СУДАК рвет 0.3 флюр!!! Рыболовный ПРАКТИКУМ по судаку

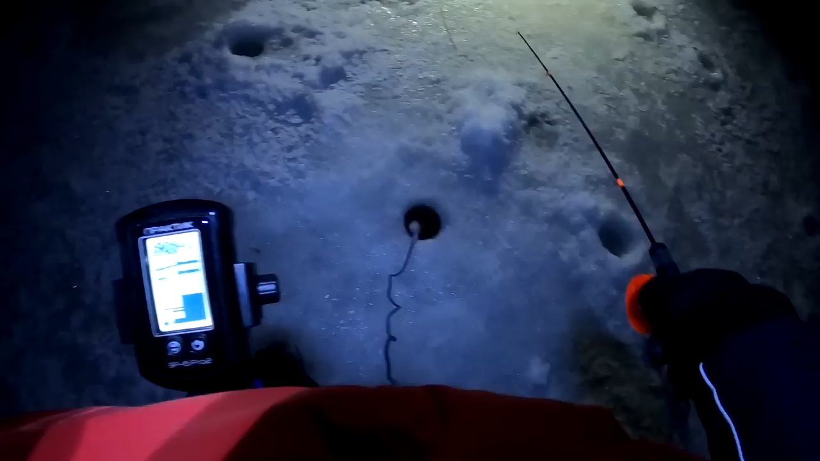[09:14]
сборились ребят третью точку уже на две проверили с ильнуром пусто было даже подъемов не было здесь сразу ильнур поймал меня потом подвис и вот все в районе двушки и опять подъем идет вот